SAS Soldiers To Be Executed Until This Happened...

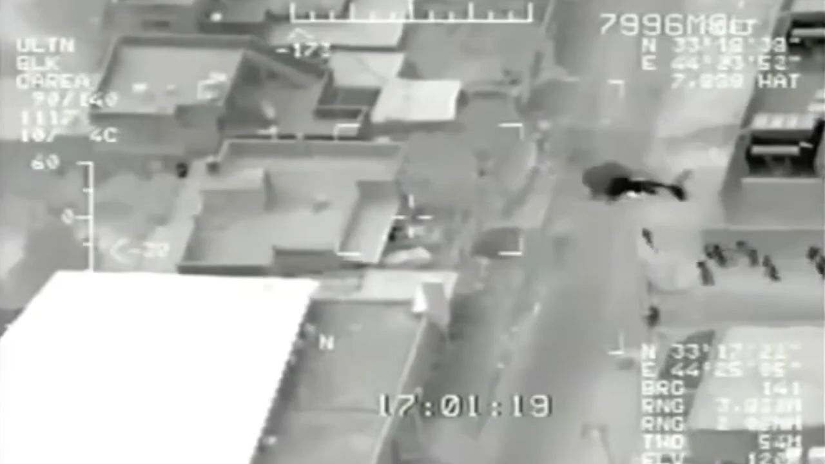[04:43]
They used warrior IFV tanks and armored vehicles to break through the walls of the police station and the